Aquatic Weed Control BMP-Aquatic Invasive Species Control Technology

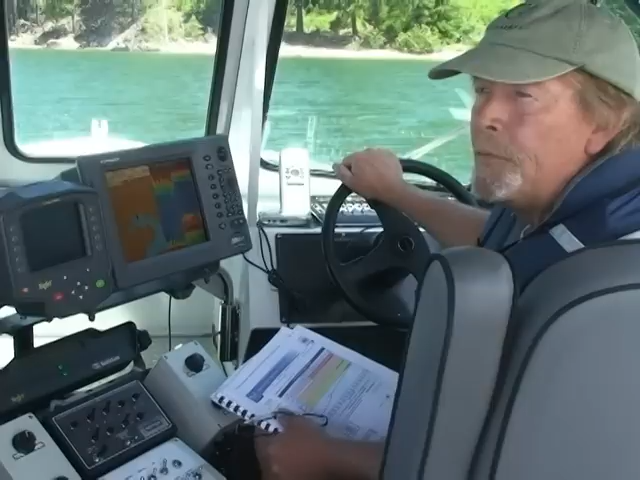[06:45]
and milfoil early season, which seems to knock the milfoil without affecting any of the natives.
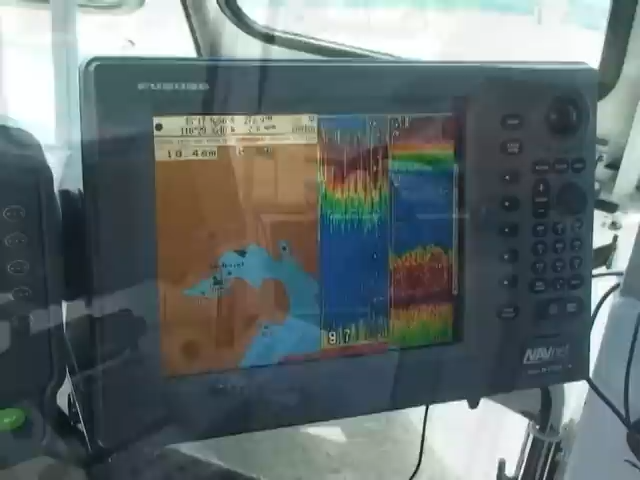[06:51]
And then on tracking, we have three systems. We have just a little Garmin. We have this fruno where we can zoom in.
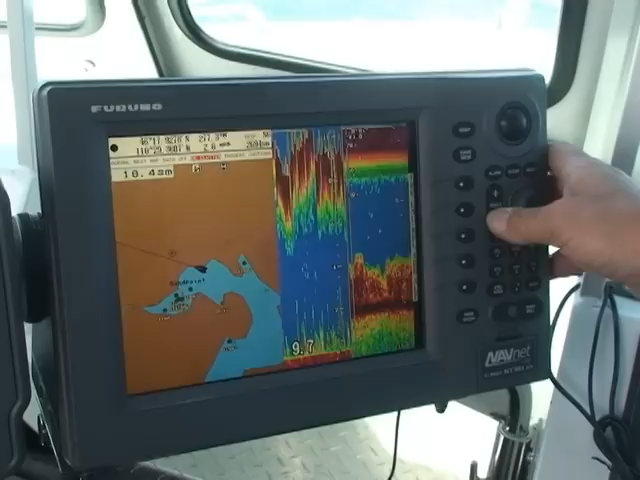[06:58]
And we just have bottom lock here, which is just giving us a positive bottom. And this is just depth so you can see the plants coming up in the water column.
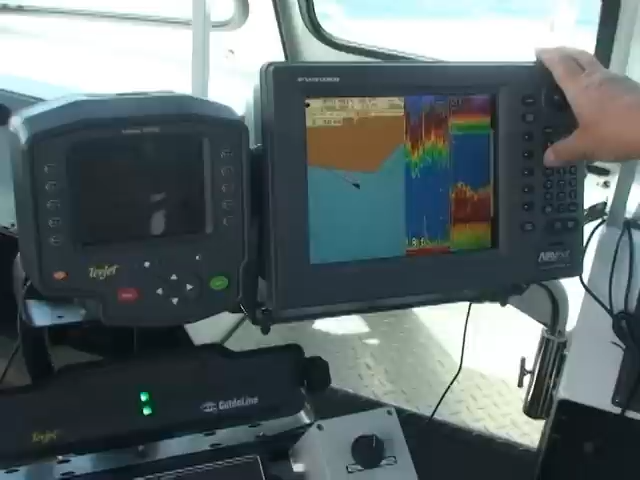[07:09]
And then we'll zoom in and use this system for tracking.
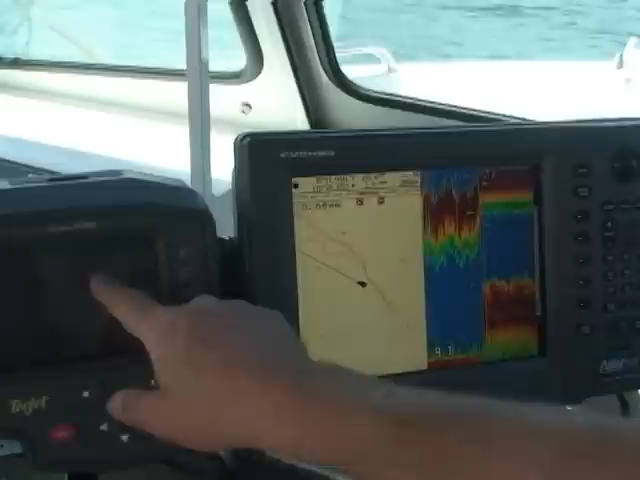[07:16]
And this has our position, our elevation, our speed.
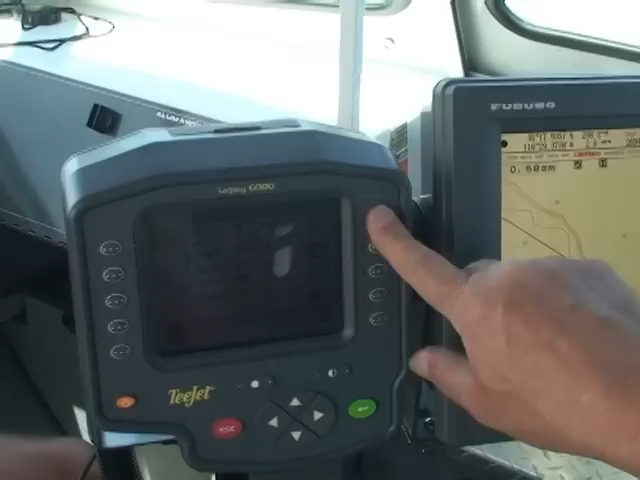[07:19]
There's a bunch of pages in here. It has our product, aquathal K,
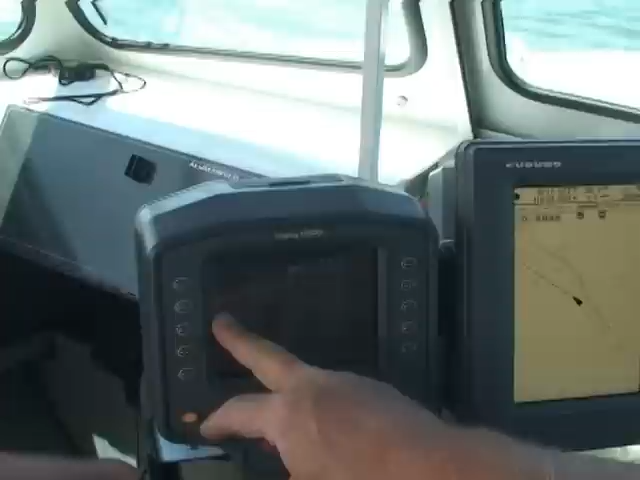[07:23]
our weed are, what's going out, our target rates.
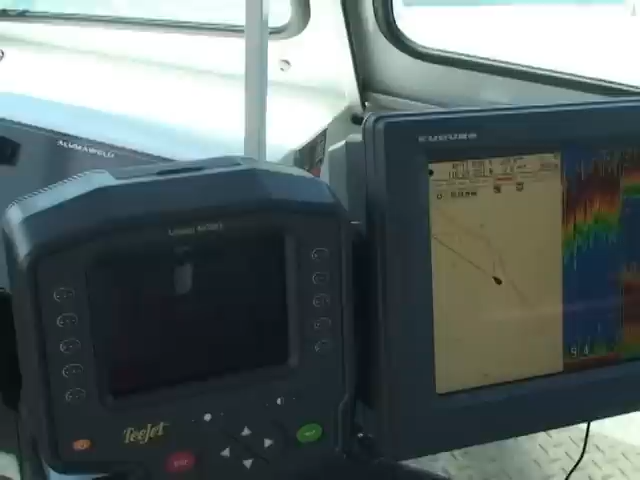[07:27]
And then we'll go back to the map page.
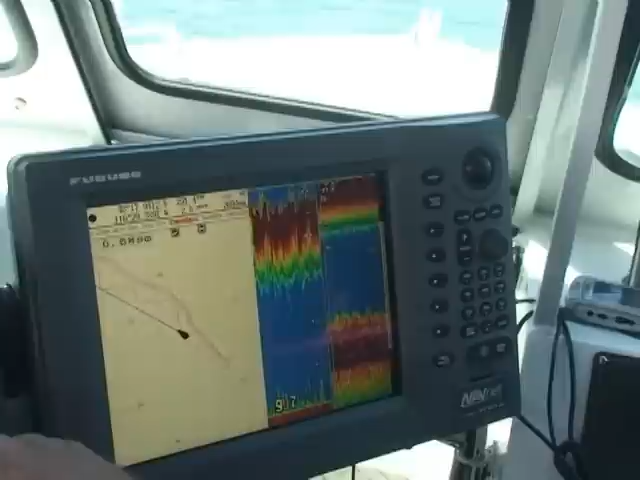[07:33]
We can zoom in and then you can see some of the lines we ran earlier.
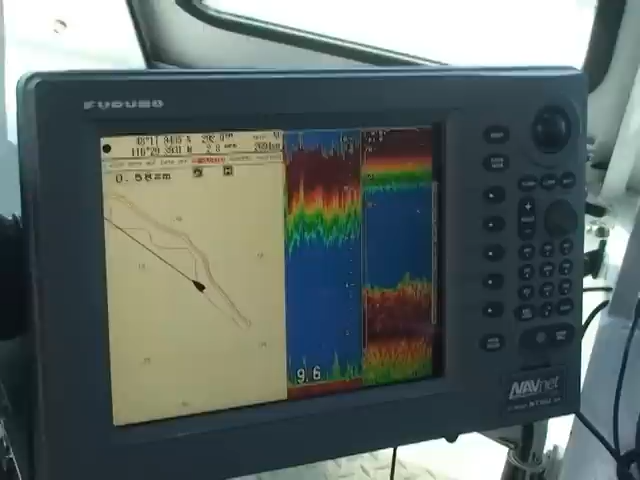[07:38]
So we're just going to spin around here and we'll do a run through this site so you can see actually how this thing works when it's in an operational mode.
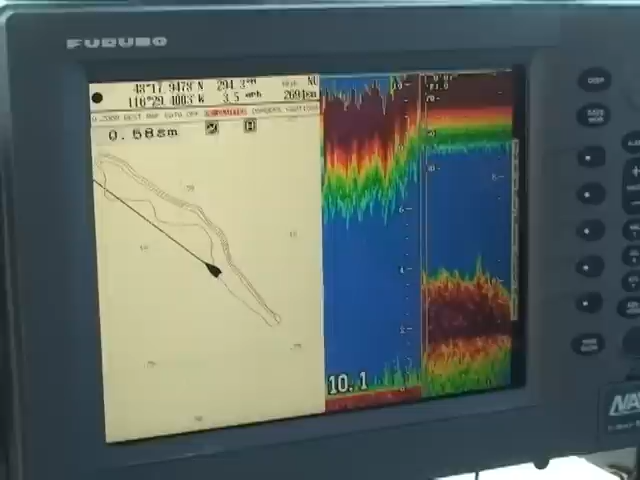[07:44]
And then one thing here is our water levels
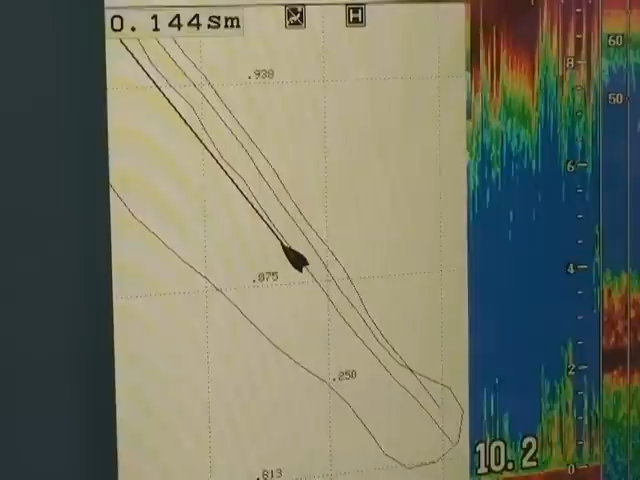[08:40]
We're going to just drive a straight line.